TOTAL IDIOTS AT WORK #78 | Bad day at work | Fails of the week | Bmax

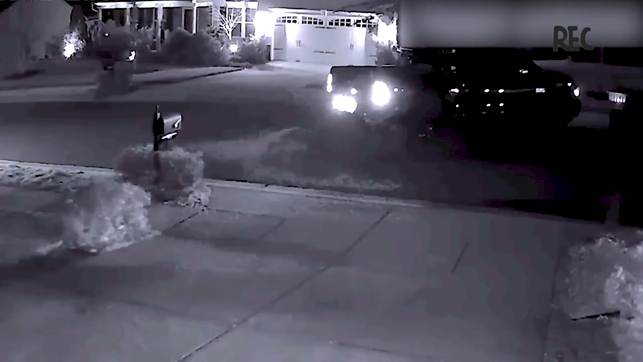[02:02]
I understand that it's very dark, but perhaps the main issue here is your driving skills.